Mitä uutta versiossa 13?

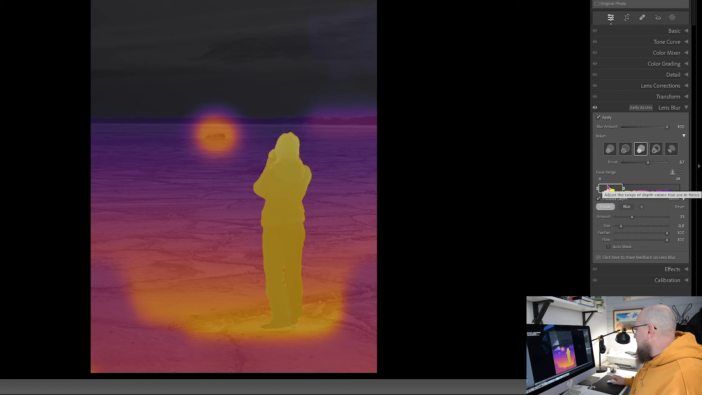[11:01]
Mutta nyt esimerkiksi tää kuva näyttää sitten tältä. Tuolla on pikkuisen terävämpää tuo nurkka ja niin poispäin.